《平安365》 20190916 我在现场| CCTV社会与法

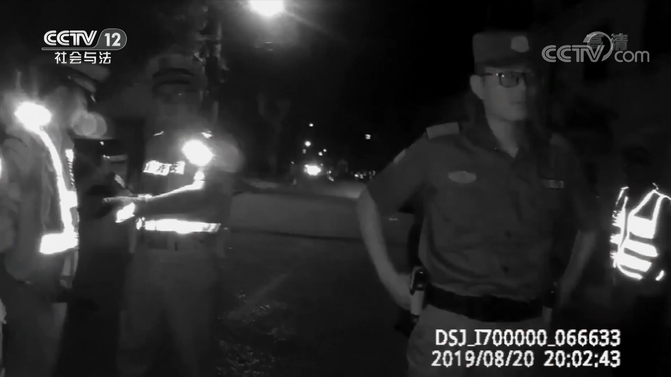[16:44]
2019年8月20日晚上安徽省池州市青阳县公安局交警大队的民警开展酒驾专项检查